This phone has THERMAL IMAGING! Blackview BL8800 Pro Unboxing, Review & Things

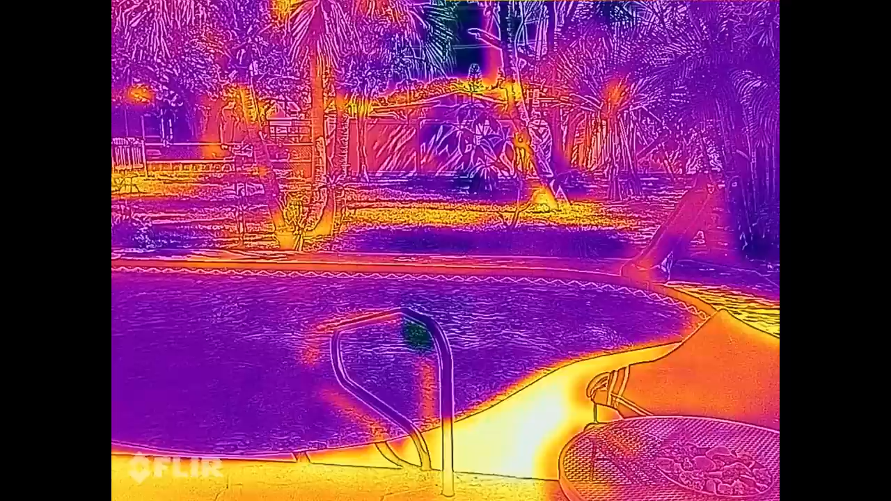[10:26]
How well does this thing do? Now, right away, I can see some major advantages to using thermal imaging rather than night vision.
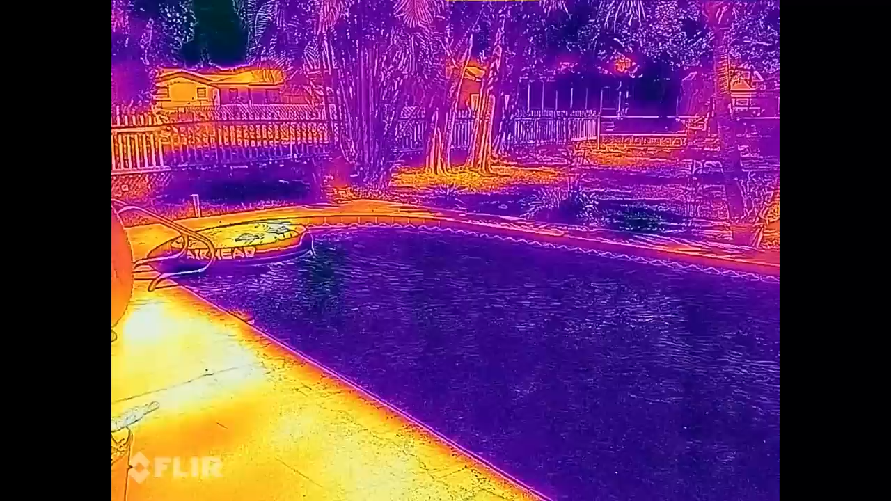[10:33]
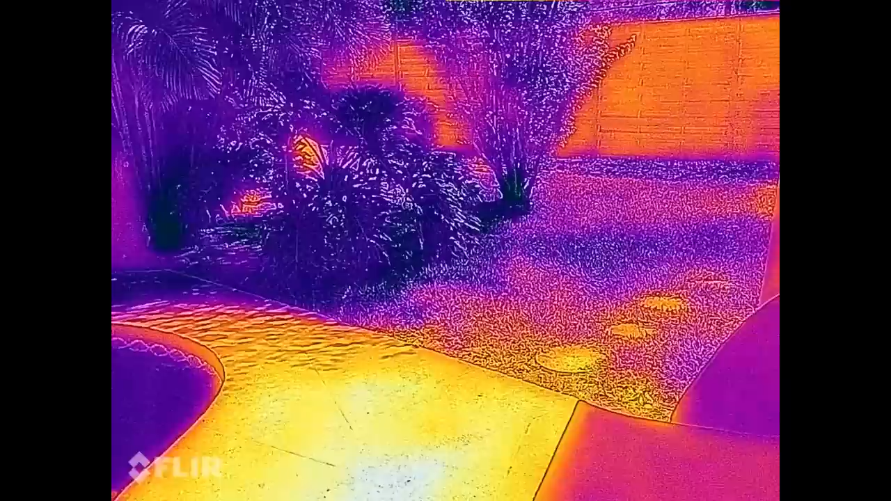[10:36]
We're going to try that later on and see exactly how it does with night vision.
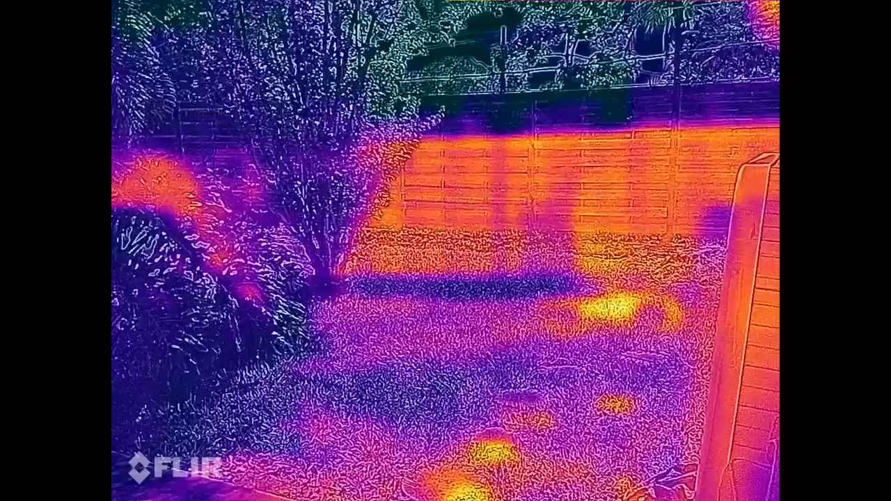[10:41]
But the night vision, it's going to be really limited in range because it depends on the infrared LED to shine. Whereas this thermal imaging,
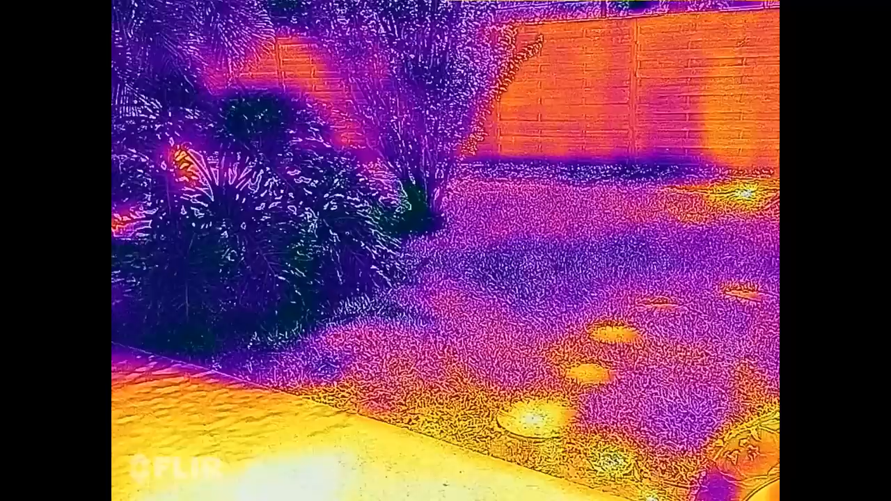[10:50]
it should see quite a bit farther than that.
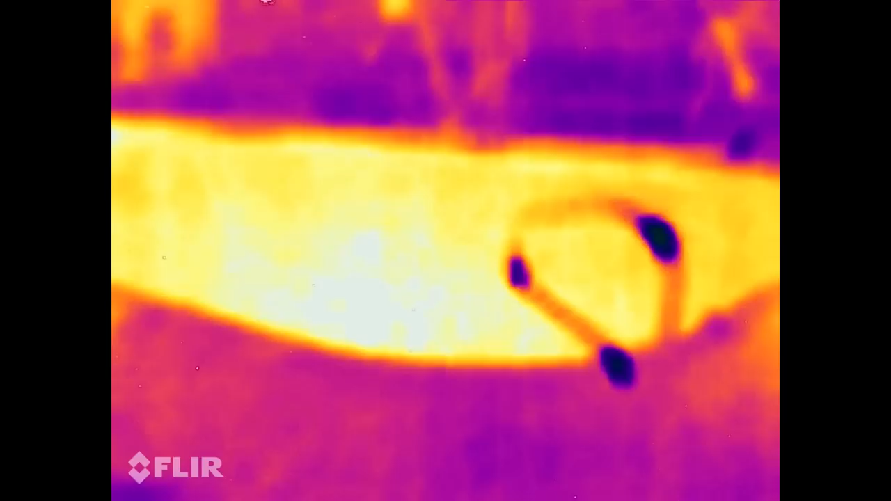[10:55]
Okay, here we are back out here at nighttime. And now look what's warm.
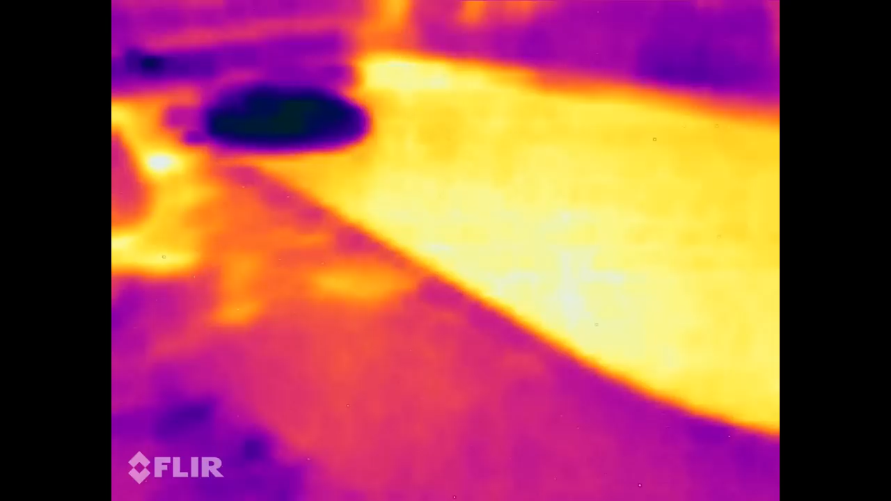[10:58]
Holy crap, the whole entire pool glows.
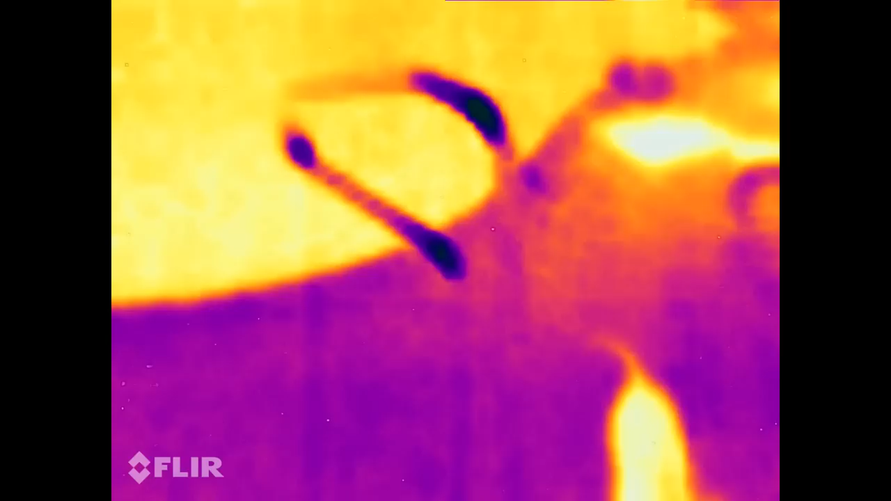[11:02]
There goes my dog. So on the right, we have night vision from the Blackview BV 8800. And on the left, we have thermal imaging from the Blackview BL 8800 Pro.
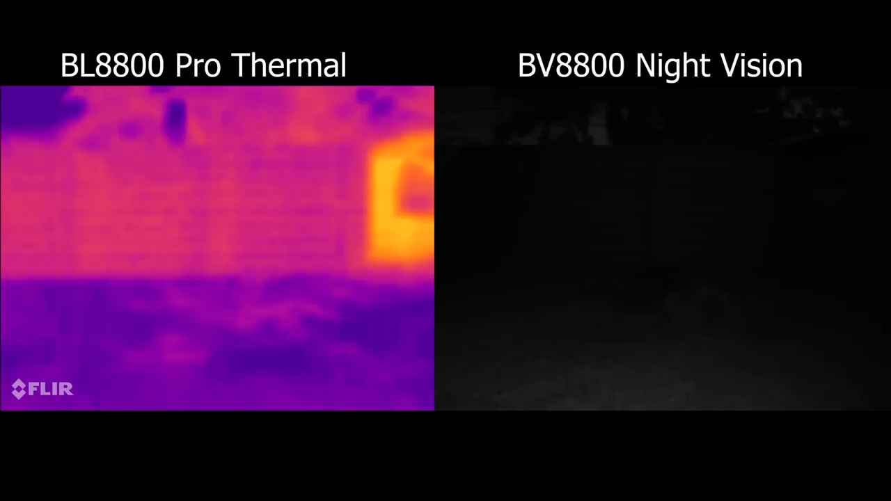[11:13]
And the thermal imaging is allowing me to see quite a bit farther. Of course, the, you know, the night vision, it's more detailed,
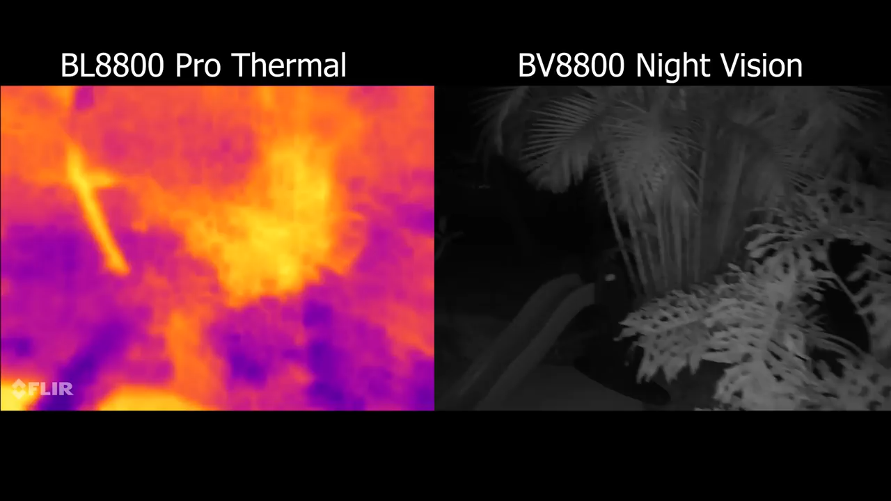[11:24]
but it is requiring the infrared light on the back of the phone to shine in order to be able to see this stuff. So it's more like a invisible light vision.
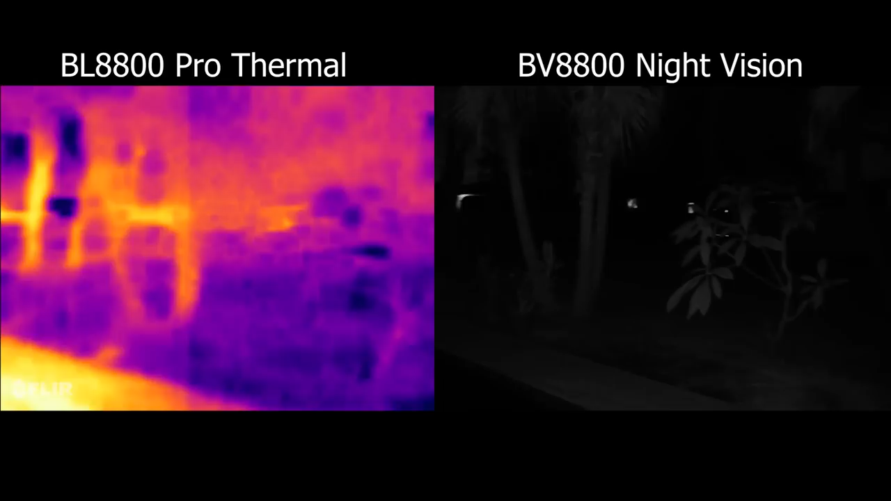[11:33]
It's not really night vision at all. So looking over in this direction, you really can't see anything at all on the infrared,
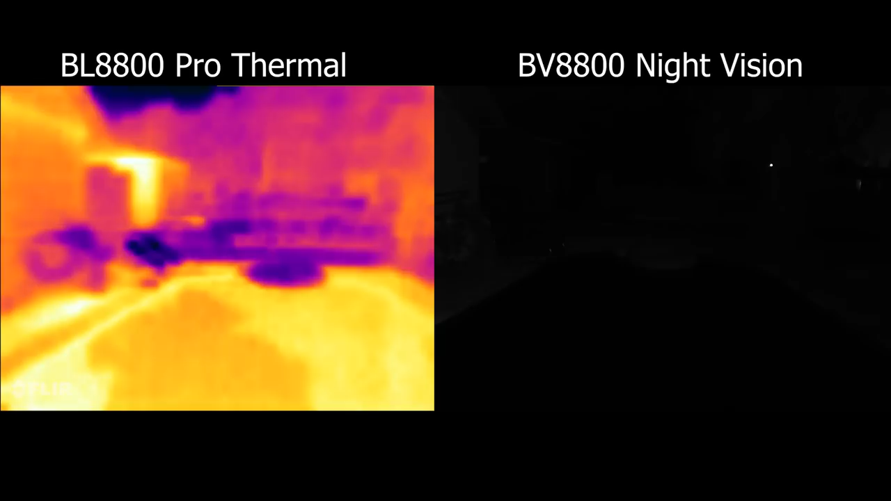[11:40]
whereas the thermal image is pretty stinking bright.
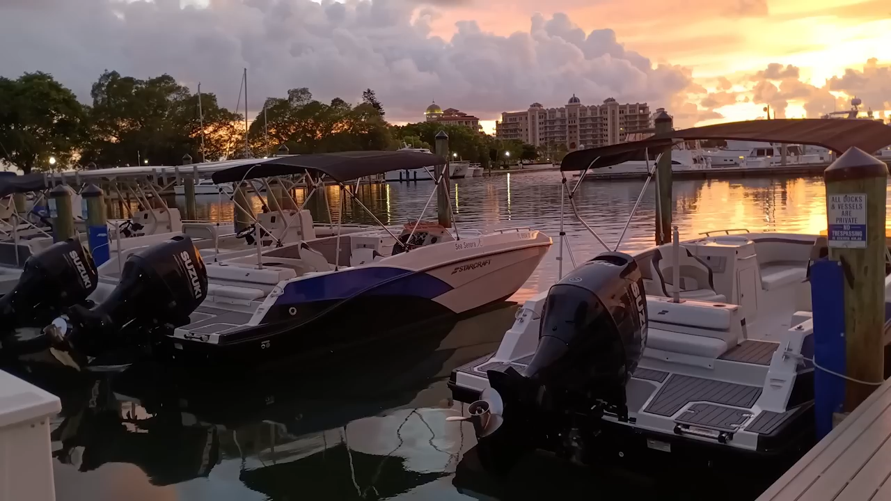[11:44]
Looking at this row of boats, it was really easy to tell which one of them had just been parked because, well, it had a hot motor.
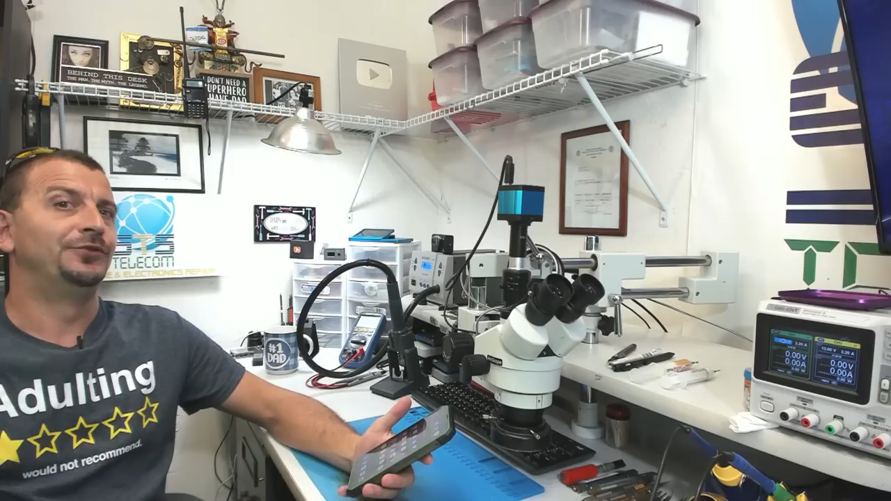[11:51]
So that covers some of the out of the shop playing stuff. How about at the workbench? So here I am troubleshooting a Galaxy S10, I believe, that has a short and one of the power ICs. And the larger image you see here is being done
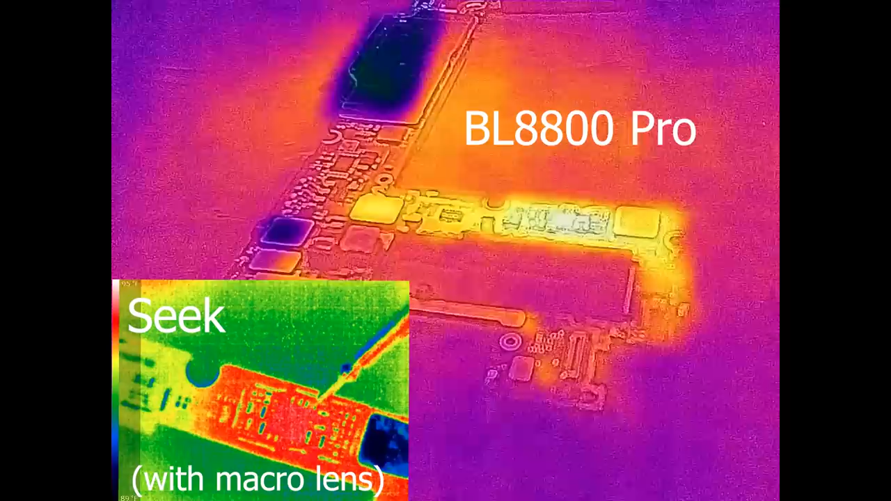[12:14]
using the Blackview BL 8800 Pro and the FLIR camera. And the smaller image you see here, that is being done using a Seek Compact Pro.
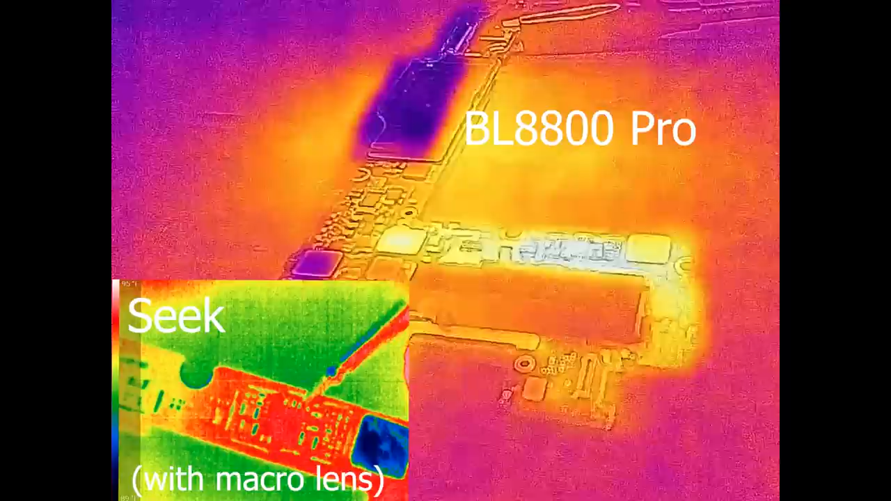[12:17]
The Seek Compact Pro, I believe, has double the resolution as this FLIR sensor, but I am still
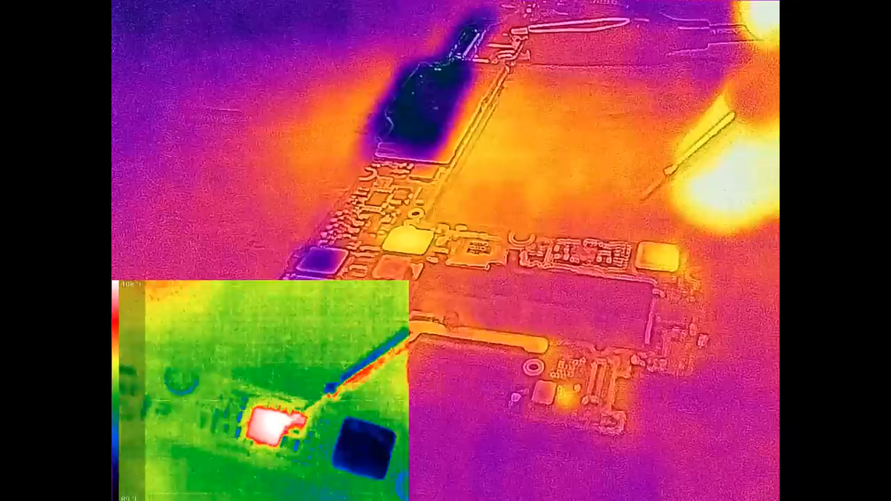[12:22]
probably going to wind up using the FLIR camera more because it's convenient. I've got my phone in my hand pretty much all the time and it's right there readily available.
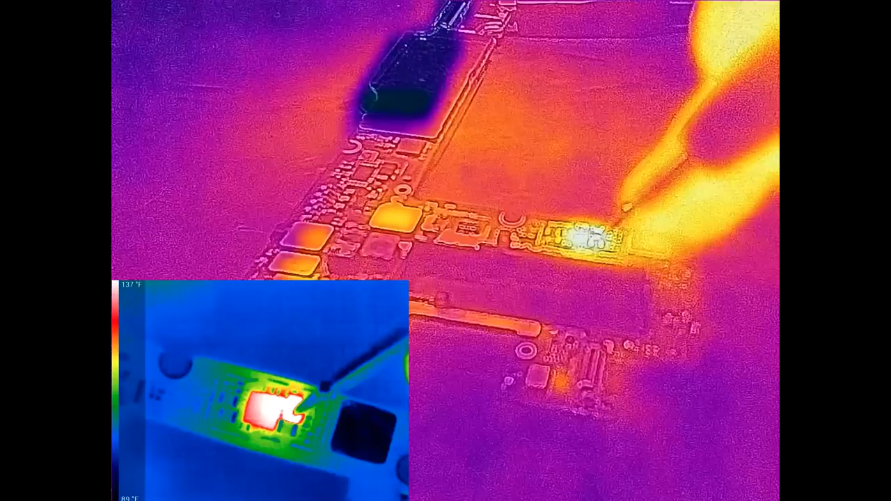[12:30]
So here is a Galaxy phone that unfortunately wound
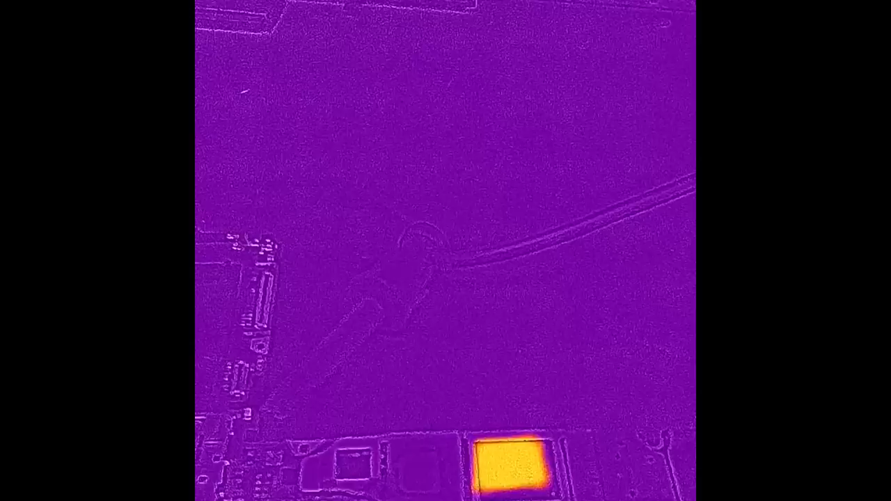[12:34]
up having a subtle CPU short and this
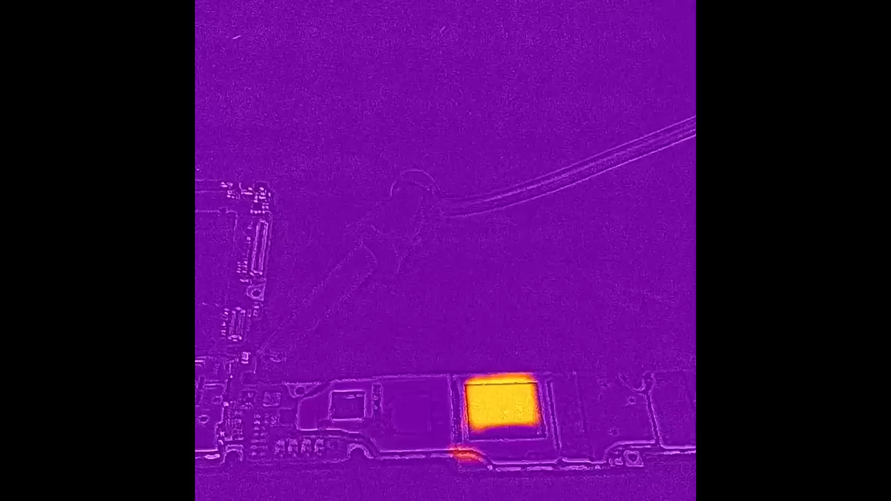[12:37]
is the very last thermal image of it before I sent it to its grave. This is an iPhone 7 Plus.
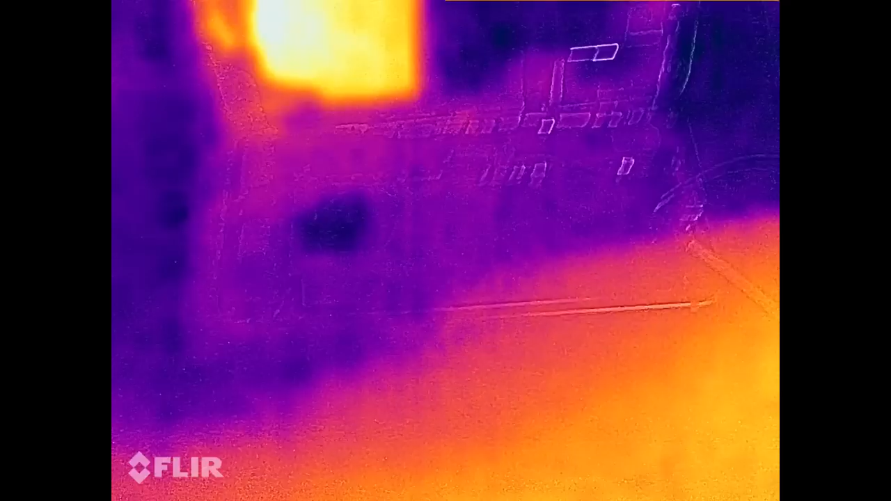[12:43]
I thought this was going to have a RAM short, but check it out.
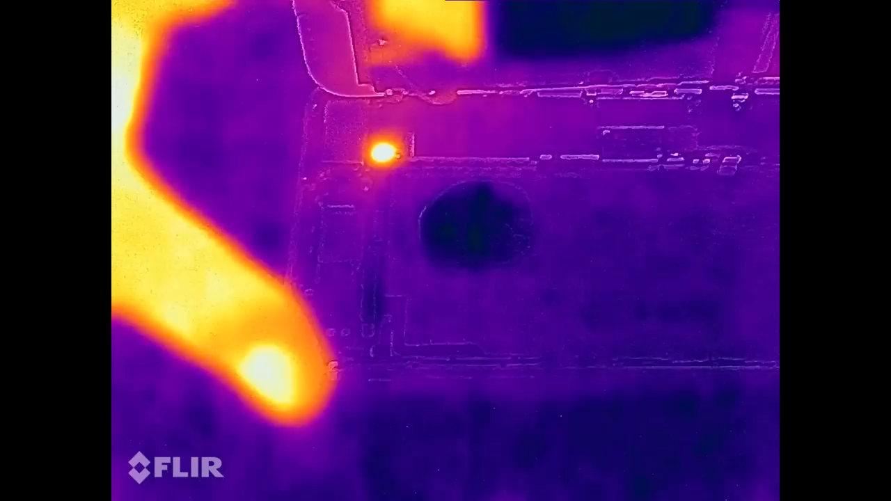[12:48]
It wound up just having a hot inductor due to a short in the rear camera solved.
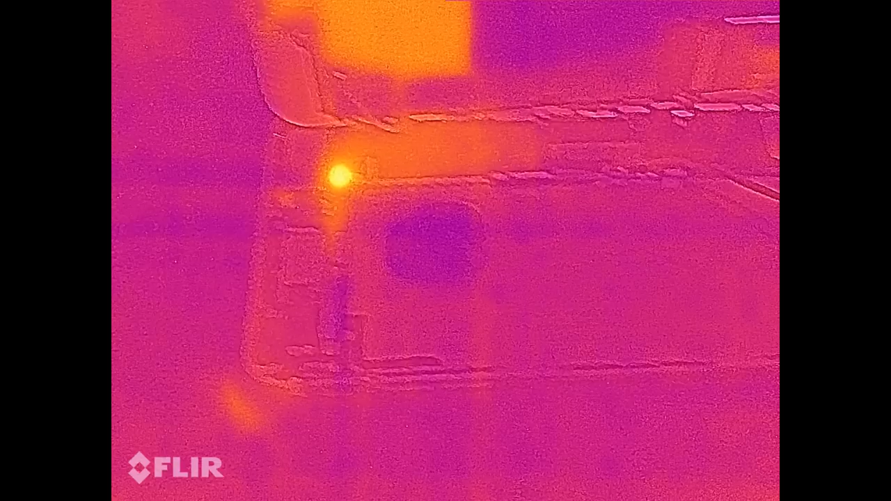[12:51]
So to demonstrate the thermal imaging capabilities of the FLIR sensor just a little bit farther, I have set up a little bit of an experiment here.